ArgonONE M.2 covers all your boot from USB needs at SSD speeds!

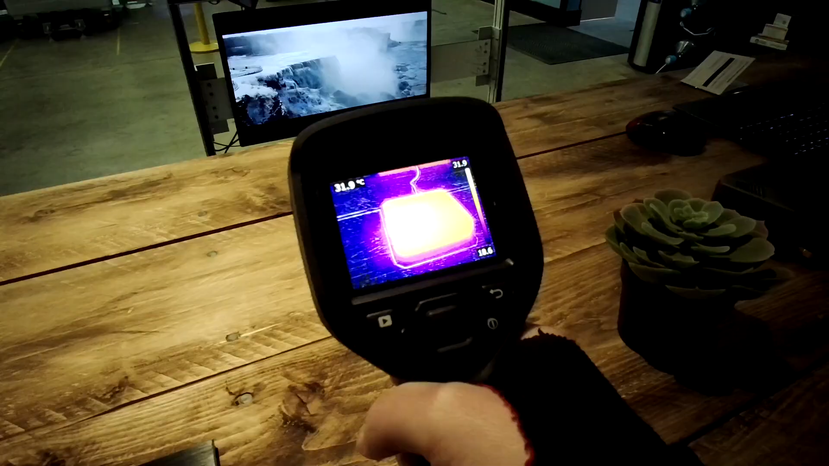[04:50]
On screen: spot 31.9°C
Since I hadn't access to a flare gun, I took also a couple of pictures and a
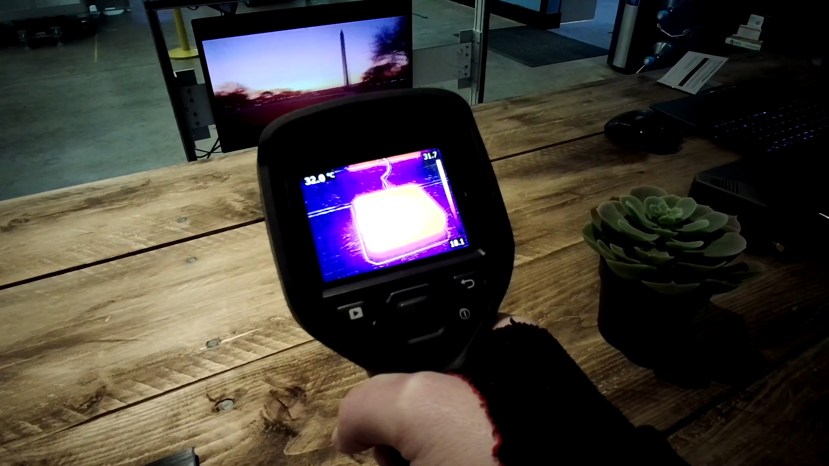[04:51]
video so you could
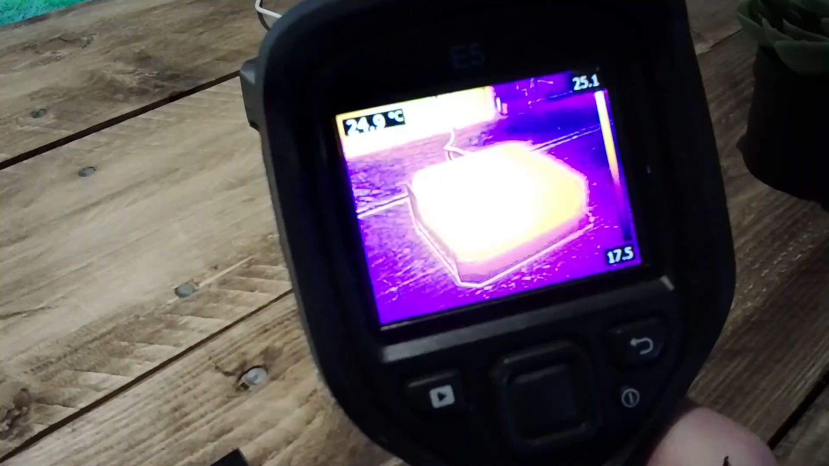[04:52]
see the heat dissipation in a case when it's running in a passive mode.
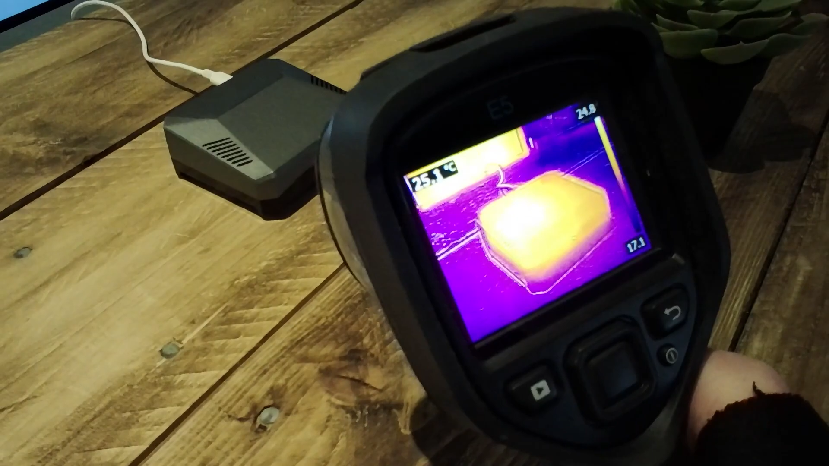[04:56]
On screen: spot 25.1°C
What I found surprising, that running the phone at 100% speed doesn't really decrease the temperature all that much.